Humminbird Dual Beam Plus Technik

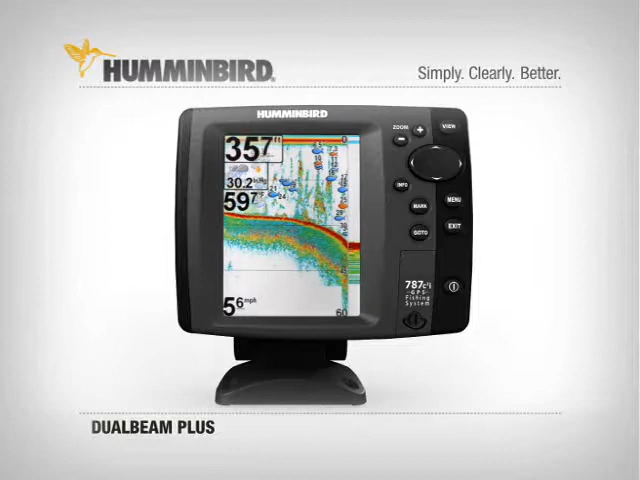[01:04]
Excellent bottom detail with wide coverage. Additionally, with Fish ID turned on, fish directly beneath the boat are shown as orange, while fish detected in the wider beam are displayed as blue. The bottom detail and wider coverage of Humminbird Dual Beam Plus Sonar make it easier to see fish close to the bottom,